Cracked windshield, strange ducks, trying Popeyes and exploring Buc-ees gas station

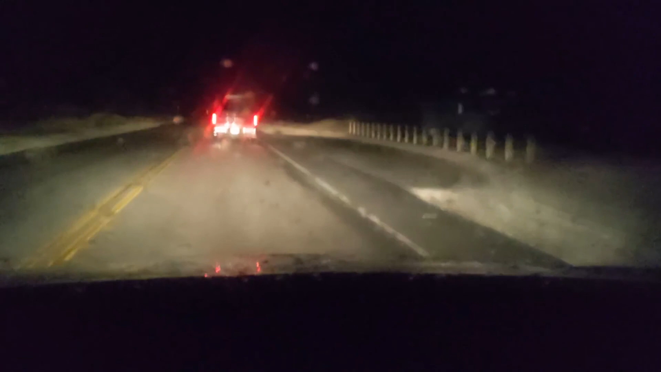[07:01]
It's kind of creepy driving in the dark down this unknown road. On a very thin strip of land here. With water on both sides of us. We're going to Fort Pickens Campground. We gotta put in a gate code to get in. Um, yeah. It's dark and rainy. It's not how you imagine getting to Florida.